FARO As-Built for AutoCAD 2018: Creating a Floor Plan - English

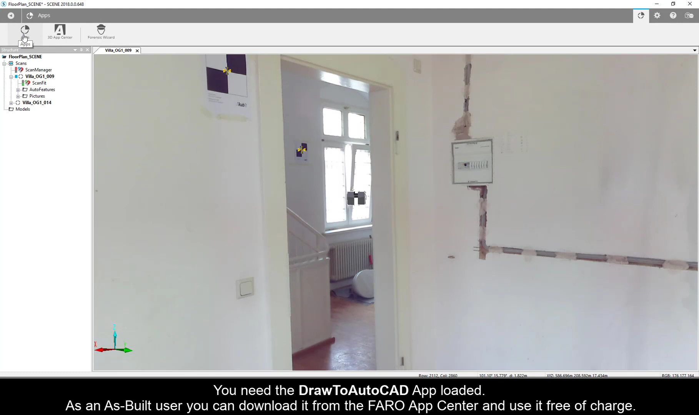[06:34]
As an as-built user, you can download it from the Ferro App Center and use it free of charge. Go to the Apps tab. Click Draw to AutoCAD icon to open the toolbar.
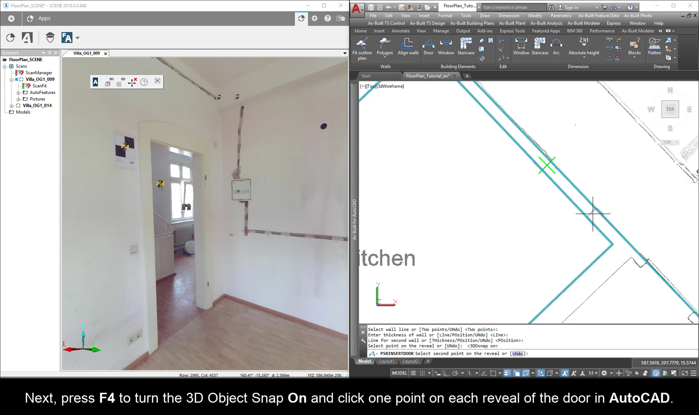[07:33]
Select the swing direction and confirm it with a click. The final two points we need are at the bottom and top of the door. Move to Scene and select the 3D point measurement.
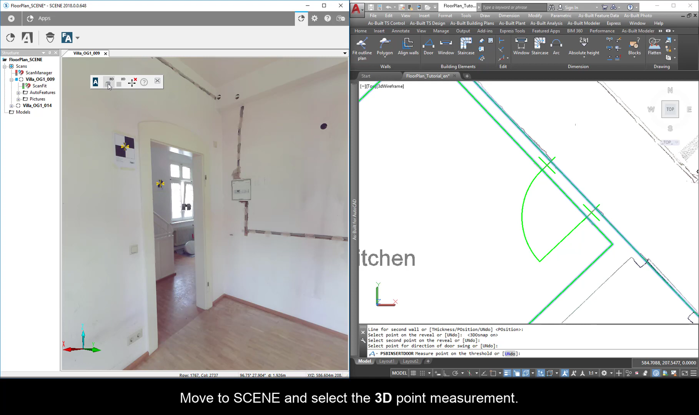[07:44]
Click the bottom of the door and the top. The coordinates are sent to AutoCAD to finish the command. The door is now complete. We have a block of the dimensions of the door.
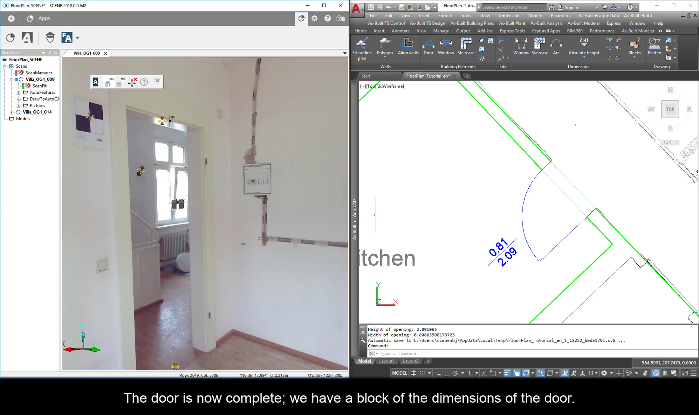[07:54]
Now we will add a room height annotation.
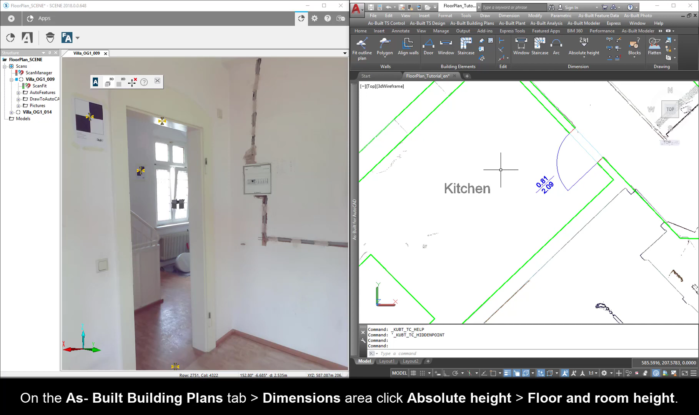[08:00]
On the As Built Building Plans tab, dimensions area, click Absolute Height, Floor and Room Height. Go back to Scene and pick a point on the floor and the ceiling.
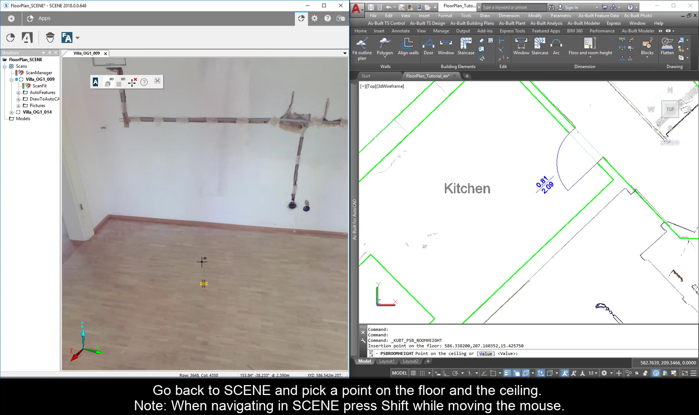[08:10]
Note, when navigating in Scene, press Shift while moving the mouse. The dialog shows the floor height and the room height and offers options for the symbol type and display.
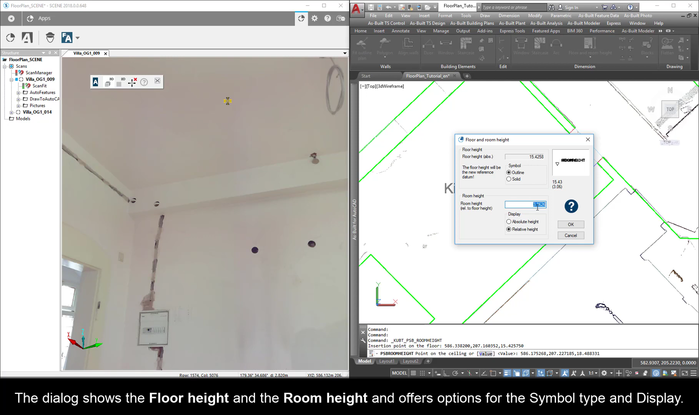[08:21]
Ensure that relative height is picked. Click OK. Move the block reference if needed.
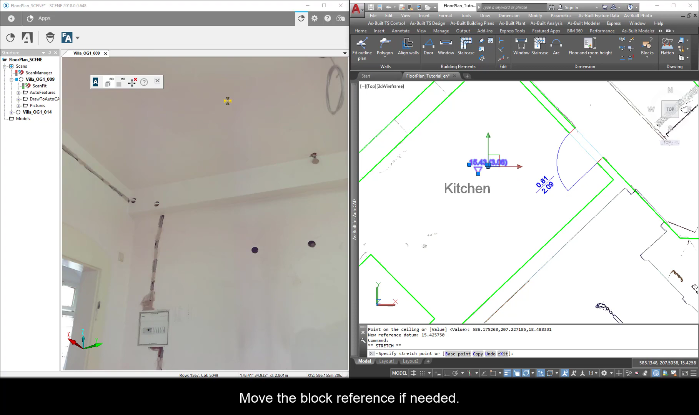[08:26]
We have completed a room with a door and a room height.
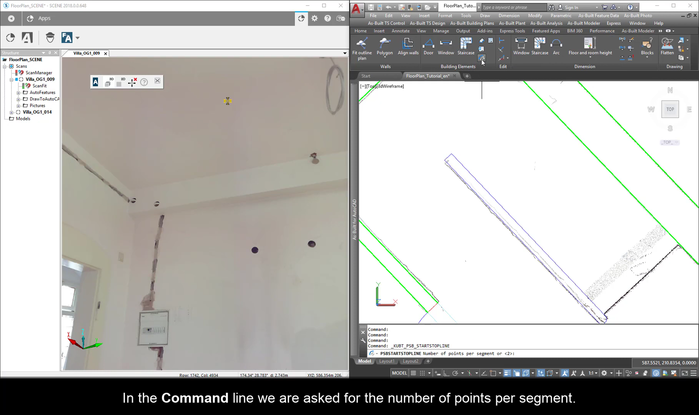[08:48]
In the command line, we are asked for the number of points per segment. Ensure it is 2 and press Enter.
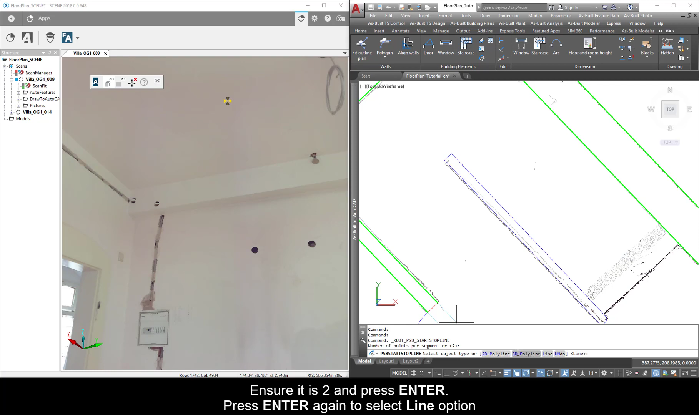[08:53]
Press Enter again to select Line option. Double-click Scan number 014 in Scene to open it.
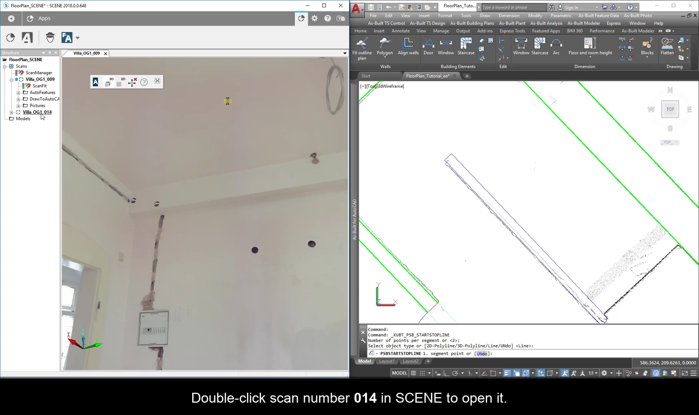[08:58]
Navigate to the staircase area. Press Shift while moving the mouse.
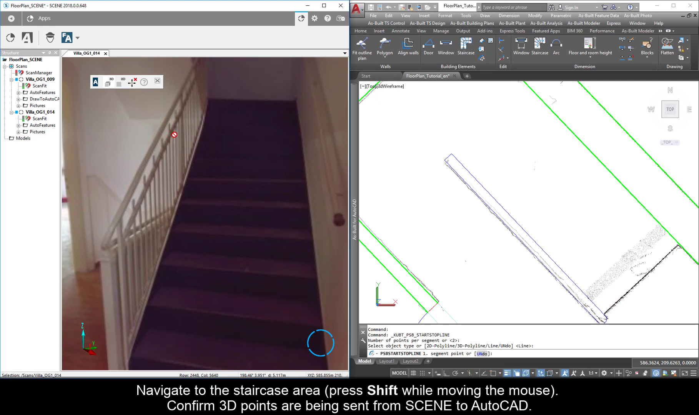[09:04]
Confirm 3D points are being sent from Scene to AutoCAD. Click 2 points on each riser front.
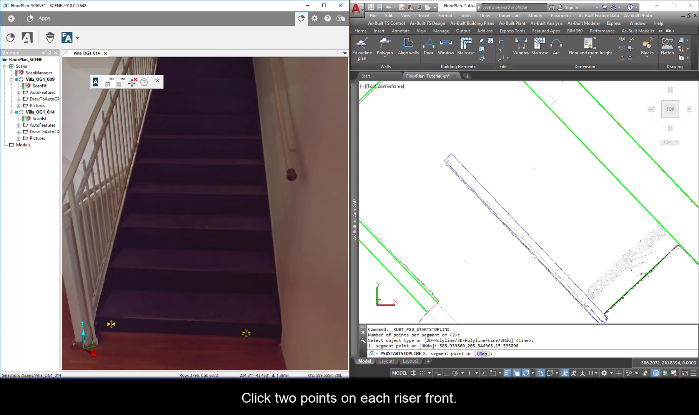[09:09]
Notice as you click in Scene, the line for each riser is drawn in AutoCAD.
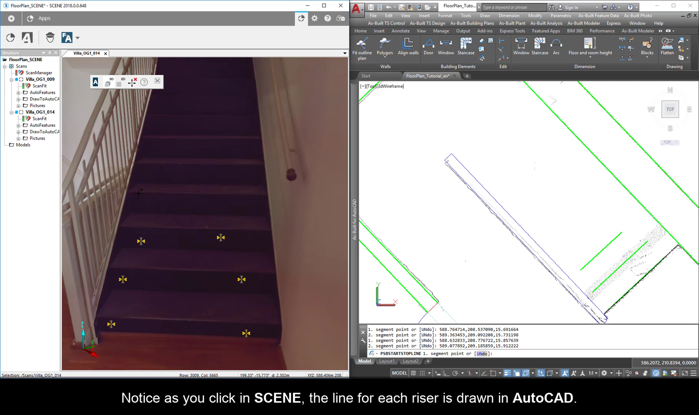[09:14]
Repeat all the way to the top to create the 11 risers that define the staircase.